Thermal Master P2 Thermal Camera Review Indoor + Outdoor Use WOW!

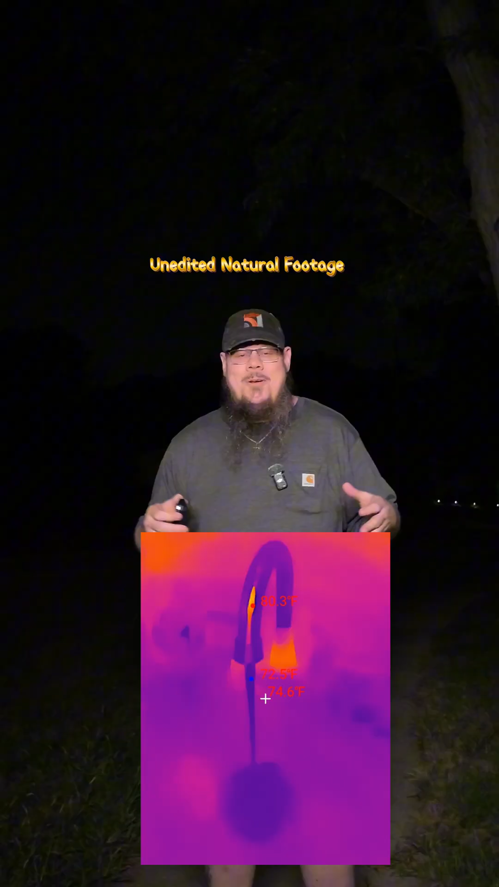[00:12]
And just show you how much of a difference this could make in your job, your home. You can use this for so many different things.
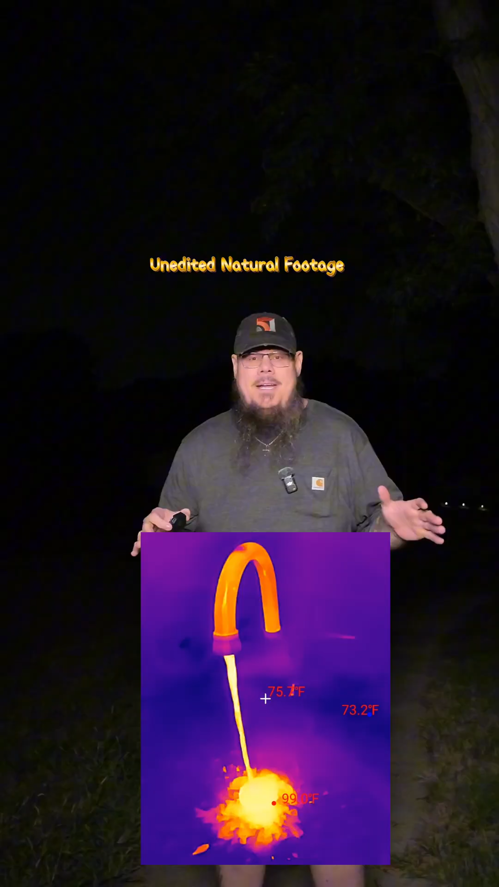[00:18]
That is how small this camera is. Extremely small and extraordinarily powerful.
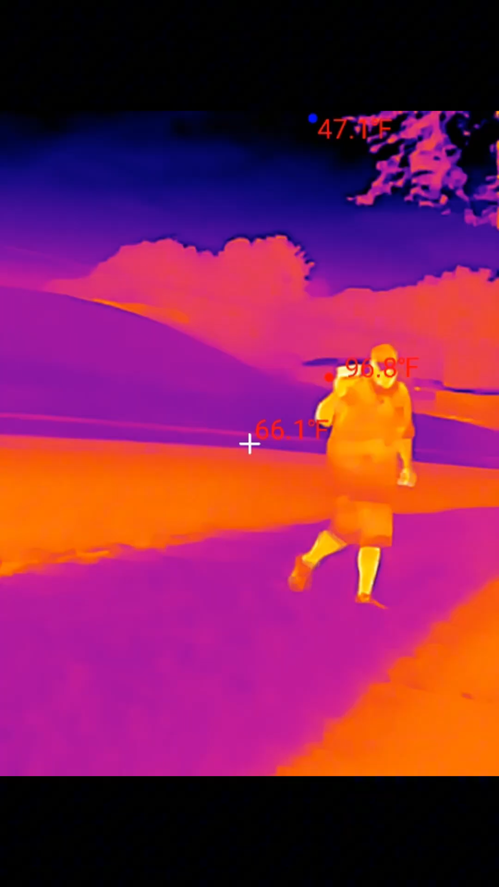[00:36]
And I'm going to turn it off and show you guys exactly what this looks like. I think it's pretty cool.
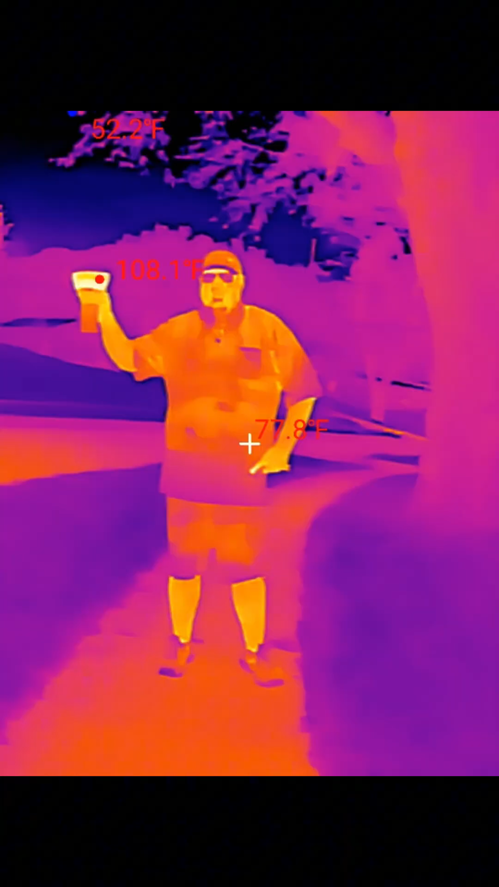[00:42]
On screen: spot 77.8°F, max 108.1°F
Okay. It's so accurate. Okay. Don't look at this.
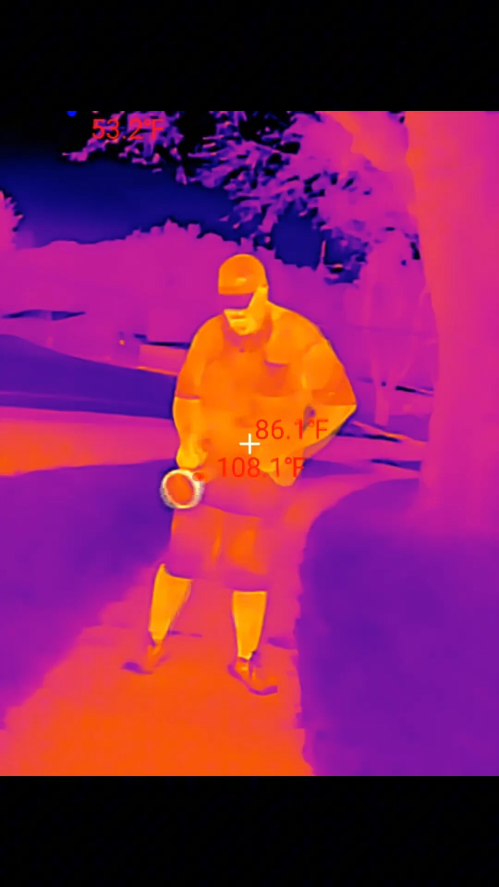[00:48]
On screen: spot 86.1°F, max 108.1°F
I'm going to aim it at the sidewalk. Don't look at this. Hold on.
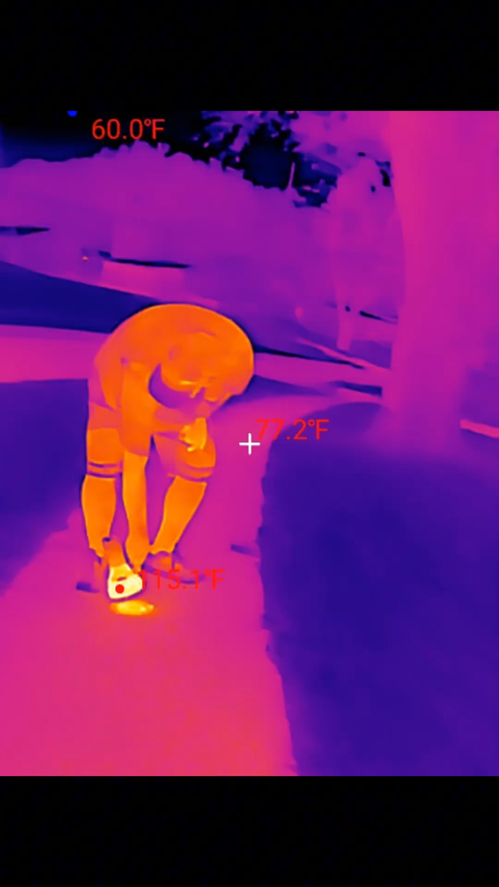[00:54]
I'm just curious if I can heat up the sidewalk a little bit. And I'm going to fry an ant in the meantime. Okay.
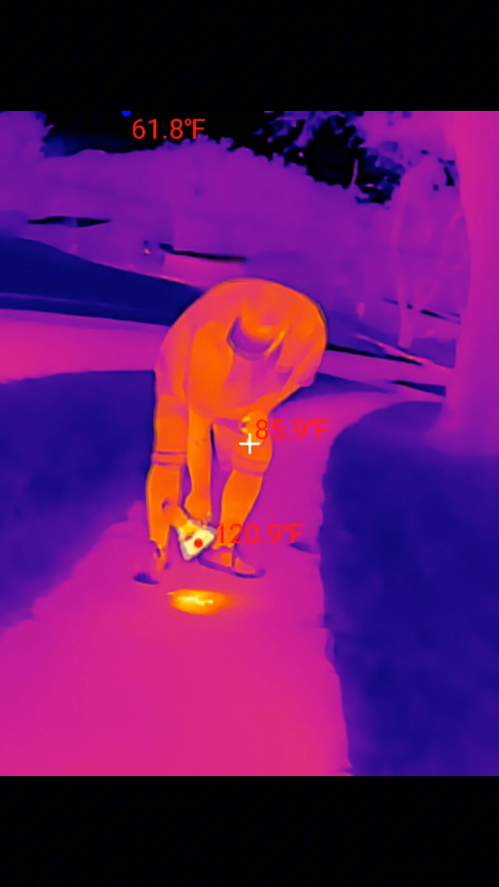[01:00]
On screen: spot 85.9°F, max 120.9°F, min 61.8°F
Oh yeah, that's hot. Can you see that on the ground? Yeah.
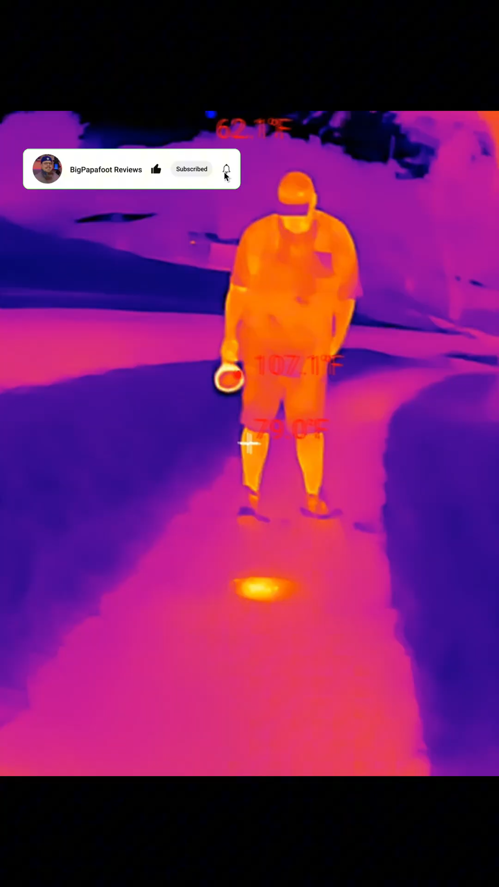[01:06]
That is cool. So yeah, you can see just how accurate this is. It's absolutely amazing.
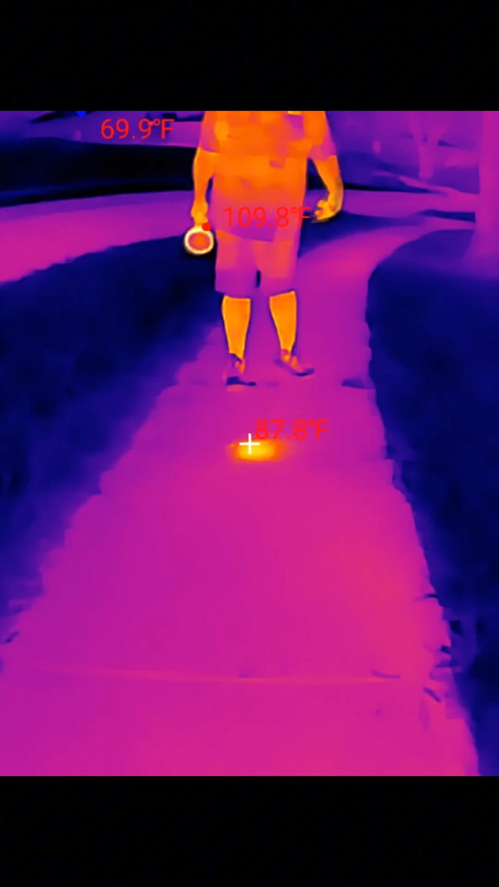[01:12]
On screen: spot 87.8°F, max 109.8°F, min 69.9°F
The big differences are, you can definitely tell the difference between something very hot.
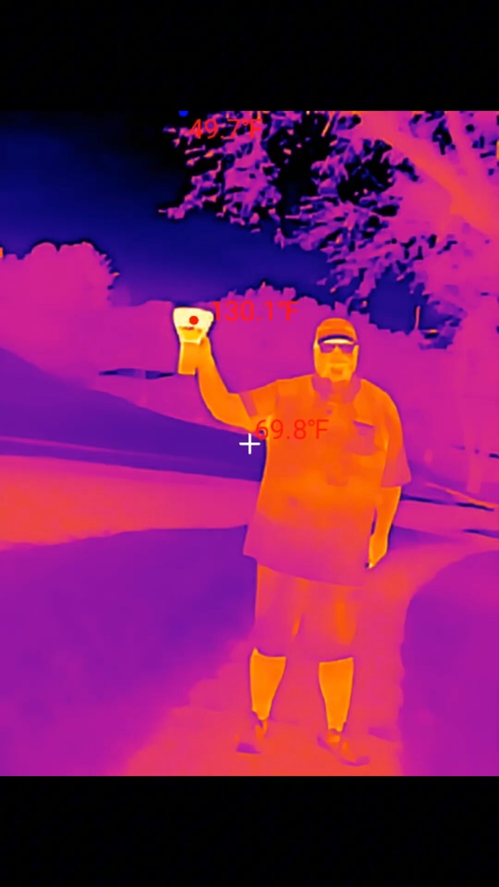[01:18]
On screen: spot 69.8°F
I have an ice pack frozen, so you can see the difference. This is like a bluish purple and this is a very red orange.
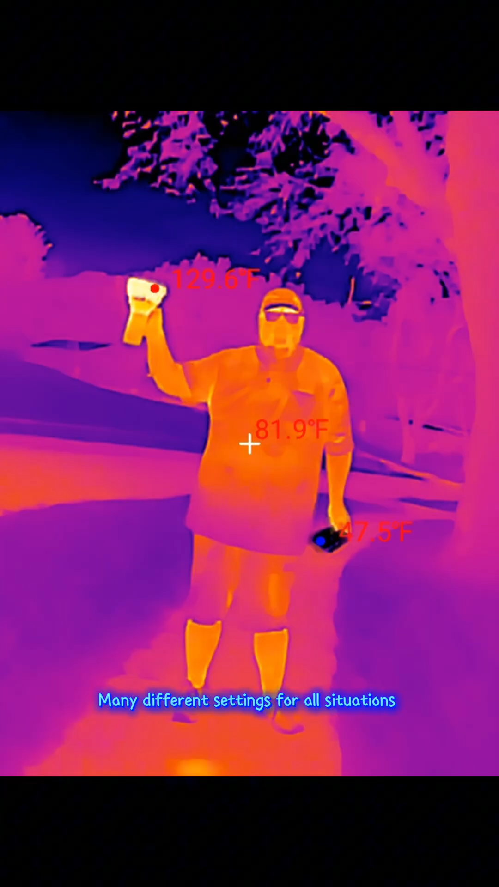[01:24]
On screen: spot 81.9°F
There's so many other uses, so many great uses.